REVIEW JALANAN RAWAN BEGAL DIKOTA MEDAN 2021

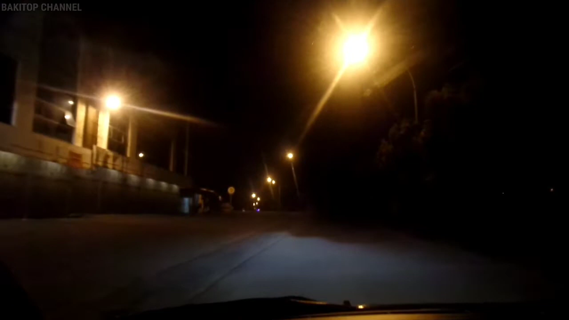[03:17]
Dulu di sini banyak kali nih geng-geng motor ini di sini. Mangkal-mangkal di sini ya, Pak.
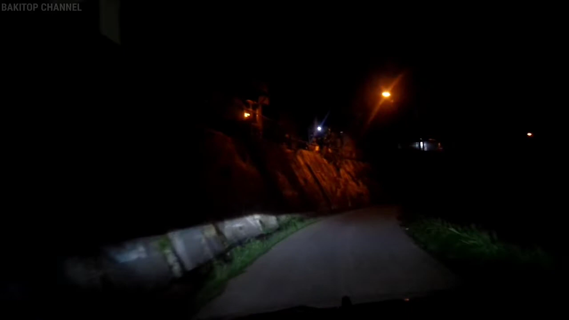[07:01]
Ini kadang ini di sini nih, ini apa namanya? Nongkrong-nongkrongnya ini anak-anak ABG-ABG.
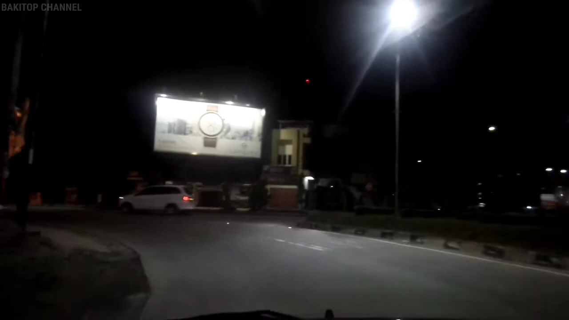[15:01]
Masuk jalan Brigjen Katamso. di sini pun termasuk rawan begal. Cuman kalau udah malam-malam mau di jalan mana aja pun memang harus hati-hati.
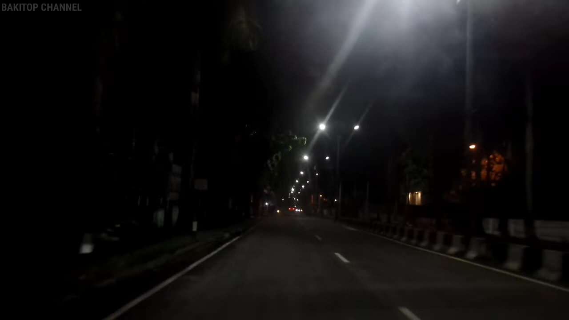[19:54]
Nah, di sini pernah nih agak rawan. Ini pernah kejadian sama teman sendiri. kerampokan di sini berkisar jam-jam setengah satu malam. Jadi agak berhati-hati kalau melewati dari sini di atas jam 11 malam ataupun jam 10 malam.